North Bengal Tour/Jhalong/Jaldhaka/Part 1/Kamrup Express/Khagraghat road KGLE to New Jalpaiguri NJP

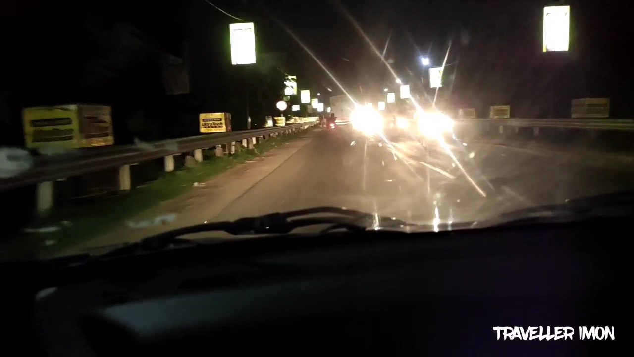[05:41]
ब्रिज जिसका नाम है रामेंद्र सुंदर त्रिवेदी। रामेंद्र सुंदर त्रिवेदी एक जाने पहचाने इंसान थे मुर्शिदाबाद डिस्ट्रिक्ट का, और हम ये ब्रिज पे आ चुके हैं।
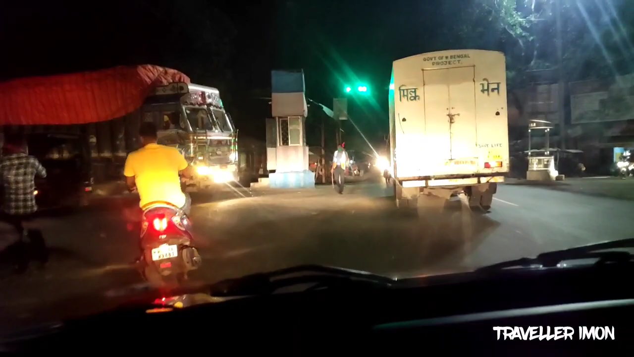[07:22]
हम अब नेशनल हाईवे छोड़ के वो खागड़ाघाट रोड जो स्टेशन है जिसका कोड है KGLE, हम वहाँ जा रहे हैं।
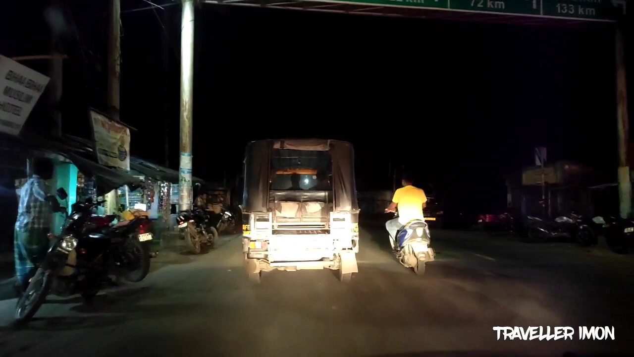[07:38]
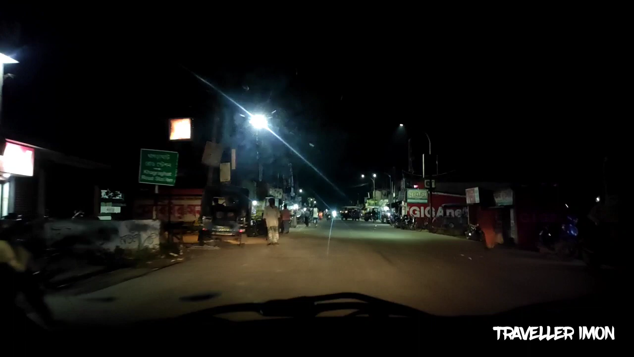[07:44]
बस पहुँचने ही वाले हैं, हम पहुँच चुके हैं। ये जो एरिया है ये खागड़ाघाट रोड रेलवे स्टेशन।